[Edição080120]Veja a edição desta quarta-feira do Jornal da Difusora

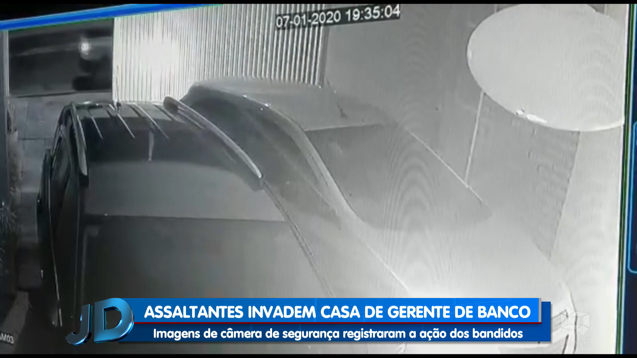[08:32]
Após a vítima, o gerente de uma agência bancária de Caxias ter entrado. Lá fora, o veículo em que os assaltantes estavam, uma saveiro branca, para em frente. O gerente aciona o fechamento do portão, mas os homens entram. E no momento em que o portão fechava, surpreendentemente, dois indivíduos aproveitaram esse momento que o portão estava fechando e adentraram a residência do mesmo.